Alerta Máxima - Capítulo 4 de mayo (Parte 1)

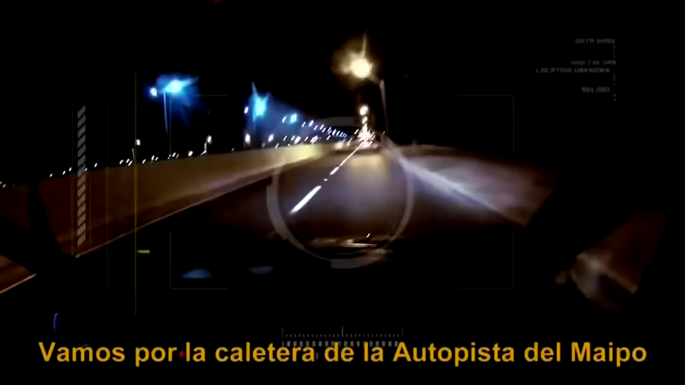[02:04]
Autopista al Maipo, en dirección al sur. Ya llegó Gabriela, parece que se metió en la autopista al Maipo en dirección al sur.
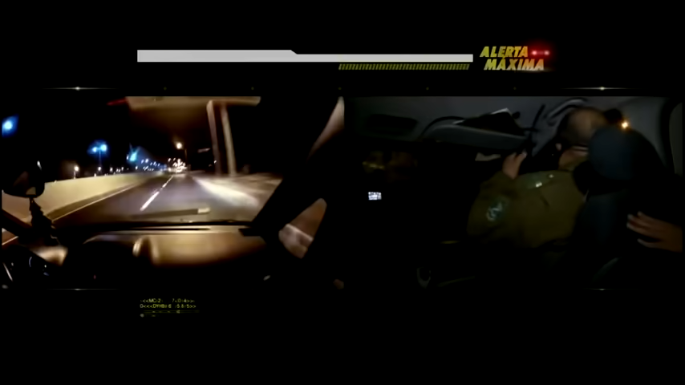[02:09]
Habría que tomarla ya en el peaje. ¿Cuál sería la ubicación para el 43 Castillo?
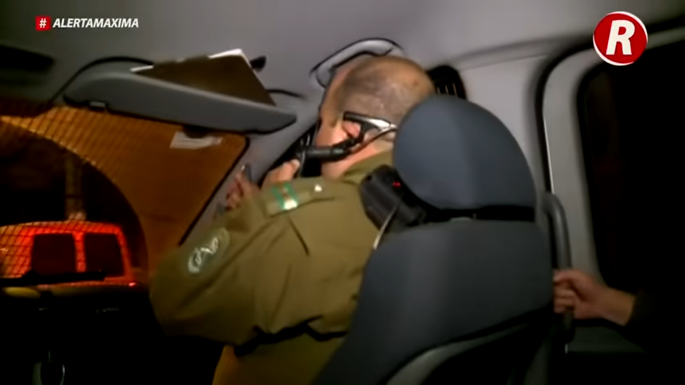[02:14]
Gabriela, al poniente. ¿Qué tipo de vehículo sería?
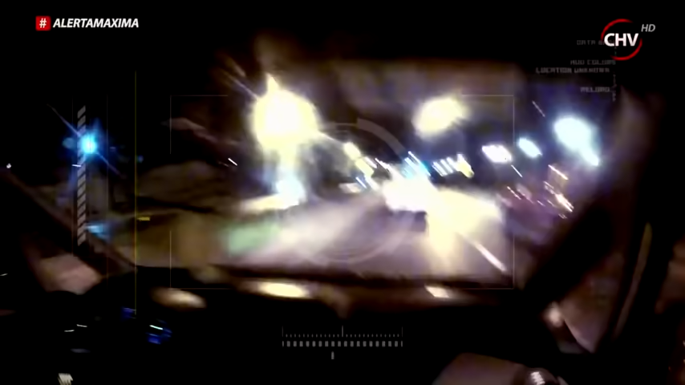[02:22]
Hyundai Accent Gris. ¿Este o no? ¡Está acá! ¡Corte! ¡Aquí está!
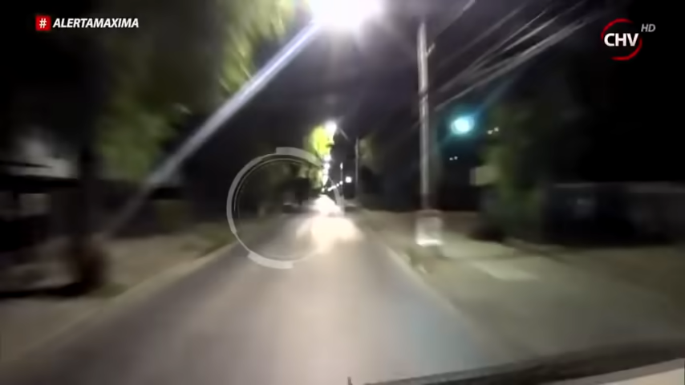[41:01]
Síguelo, síguelo, está arrancando. Síguelo, síguelo, síguelo.